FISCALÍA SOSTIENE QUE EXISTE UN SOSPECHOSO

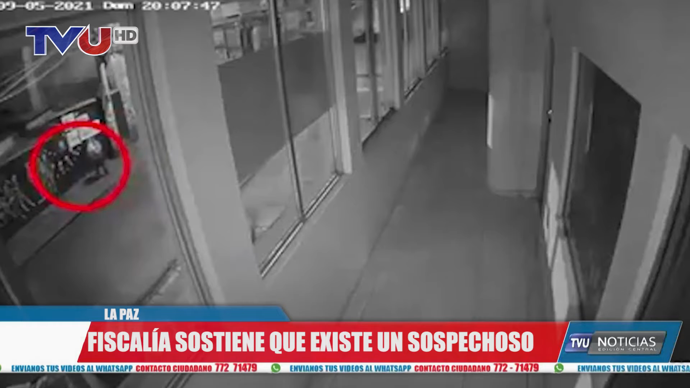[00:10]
más o menos de 30 a 35 años, que aparentemente tendría un cigarrillo o algo parecido,